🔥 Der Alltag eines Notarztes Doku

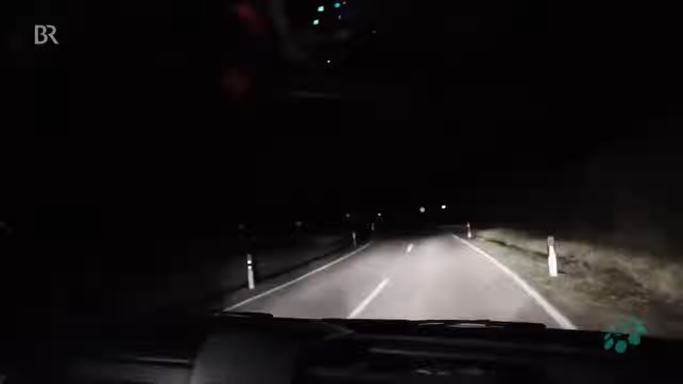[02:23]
Zum Glück ist das Wetter heute gut. Bei Regen oder Schnee und Eis können sie nur langsam fahren. Und die Zeit bis zur Versorgung wird damit noch länger. Lange Wege, immer mehr Notfälle, immer weniger Krankenhäuser und weniger Notärzte.